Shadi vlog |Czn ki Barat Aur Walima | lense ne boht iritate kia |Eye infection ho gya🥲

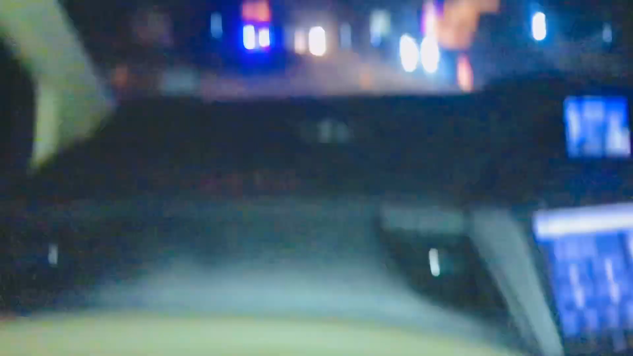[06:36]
और ये वापसी का टाइम है,
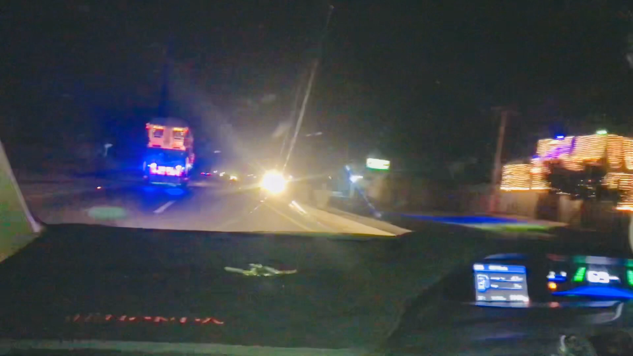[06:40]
तो हाईवे पे लॉन्ग ड्राइव भी हो रही है, और भाई फुल इंजॉय करते करते सब जा रहे हैं, और सॉन्ग्स वगैरह भी चलाए हुए हैं।
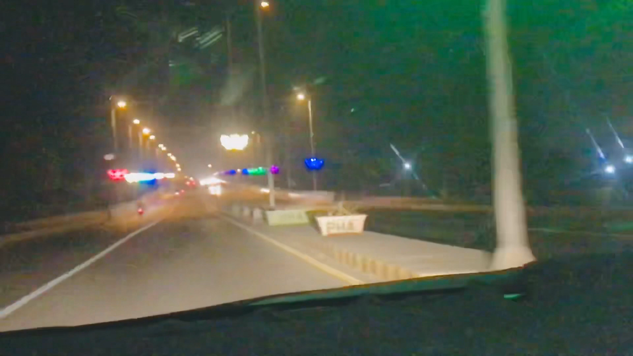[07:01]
और यहाँ पे हमने छोटी छोटी ये तितलियाँ नज़र आ रही होंगी, ये फ्लाई ओवर की है, और तकरीबन हम अपनी मंजिल तक पहुँचने ही वाले हैं।